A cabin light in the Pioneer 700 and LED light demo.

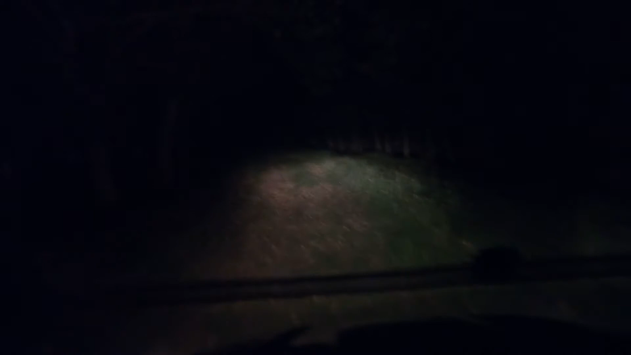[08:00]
hey there's a deer can you see the deer that's actually a spike anyhow now i'm going to turn on the front led lights
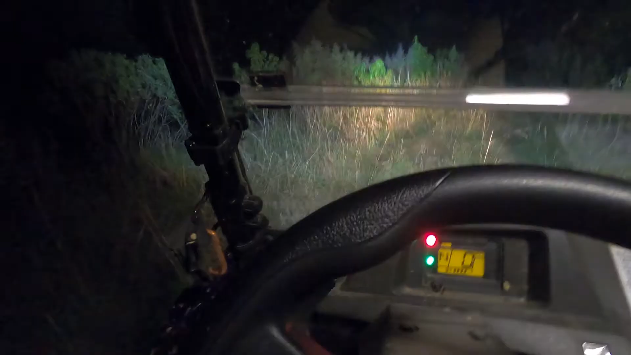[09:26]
okay i'm out in the pasture actually i drove out in a field i'm on the edge of a pond you probably can't